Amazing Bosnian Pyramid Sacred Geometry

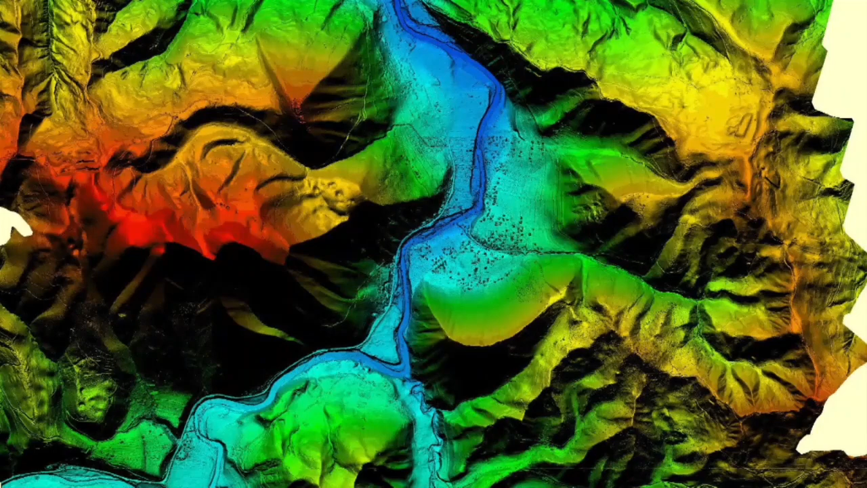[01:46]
So the Bosnian Pyramid of the Sun, where I am right now, I'm at 766 meters above sea level.
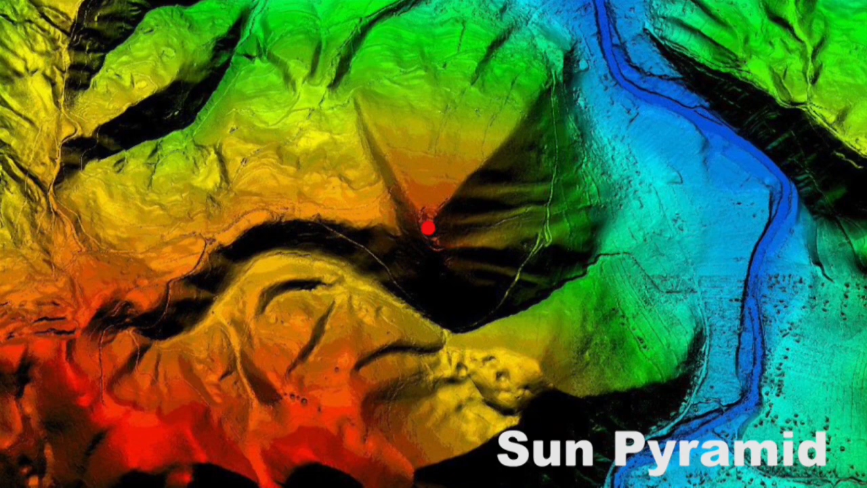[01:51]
That makes this pyramid at least 300 meters tall. 2.2 kilometers away is the Bosnian Pyramid of the Moon, and that's 190 meters tall.
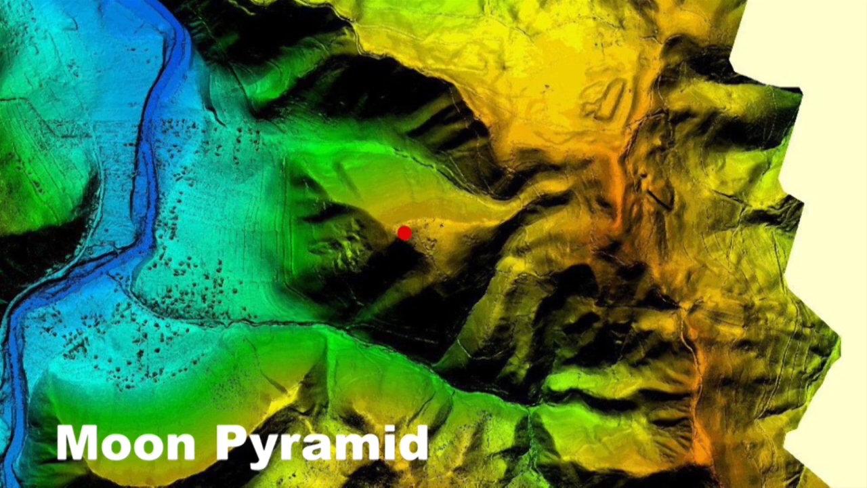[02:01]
That makes it 50 meters taller than the Great Pyramid of Giza. The smallest pyramid within the equilateral triangle is also the most southern pyramid, and that's the Pyramid of the Dragon, and that's 110 meters tall.
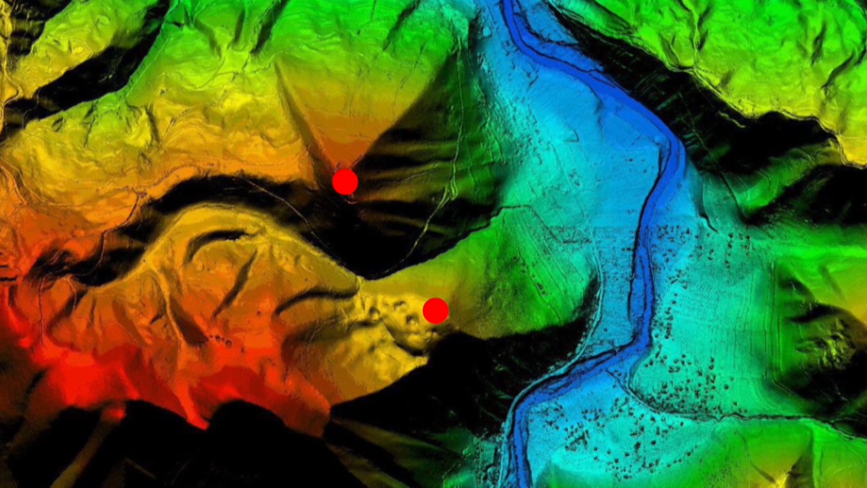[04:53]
So the Bosnian Pyramid of Love is found adjacent to the Pyramid of the Sun, and its access plateau is adjoined to the second tallest peak in the area, Chetnica.
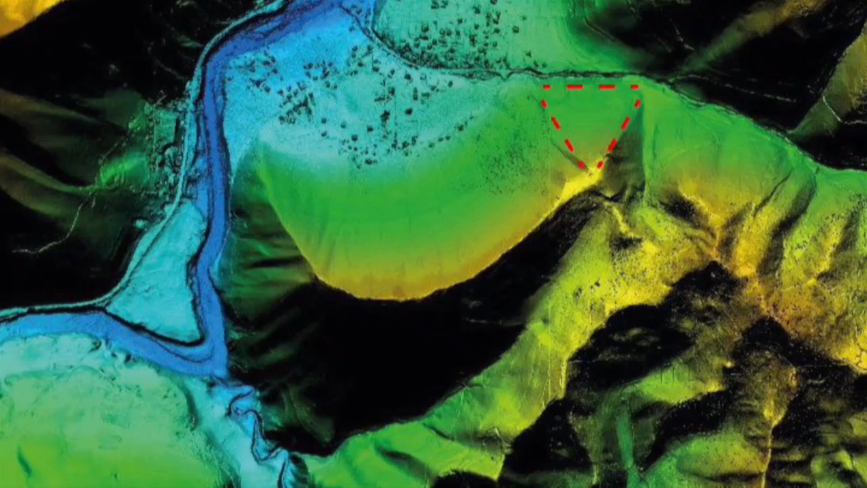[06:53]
If you look on the 2012 LiDAR digital terrain model, you can see triangular faces orientated north, south, east, west.
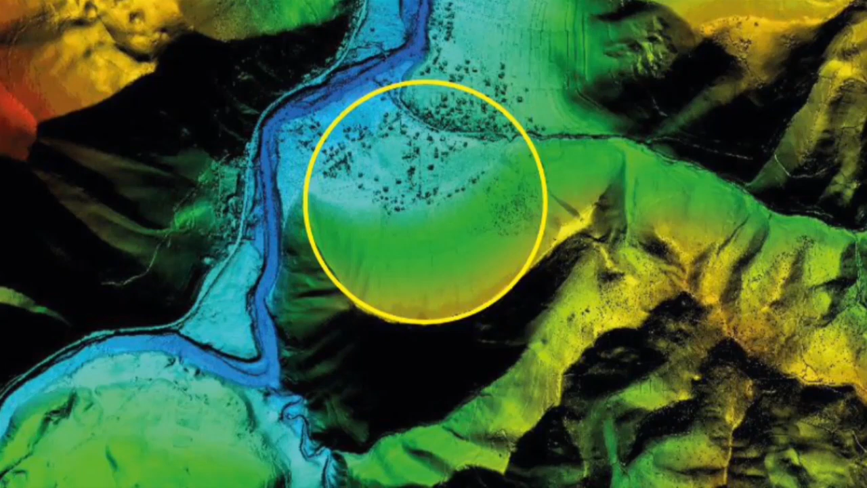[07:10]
We also see that the curvature of its ridgeline is in according to a circular arc, a circle with a particular radius. And the radius of this circle is significant, and we see this occurring in several places within the Bosnian Pyramid Valley.